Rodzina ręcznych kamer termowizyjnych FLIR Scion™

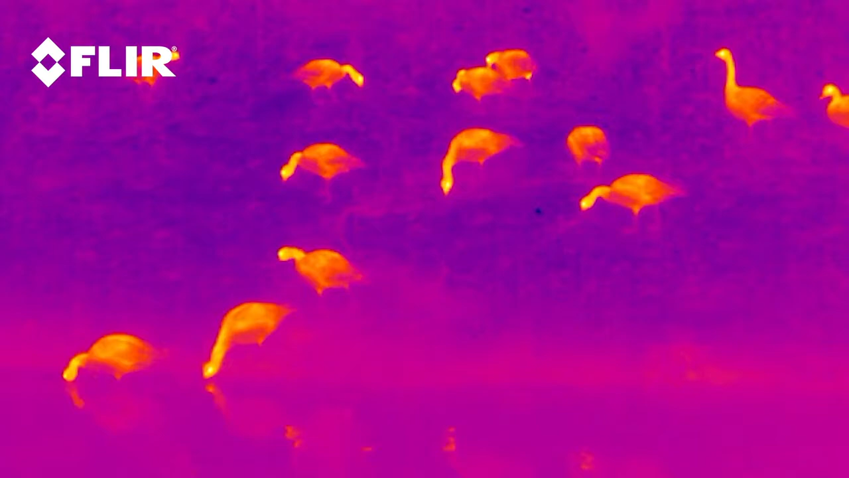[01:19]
resolutions up to 640 by 512, and industry-leading on-chip video processing.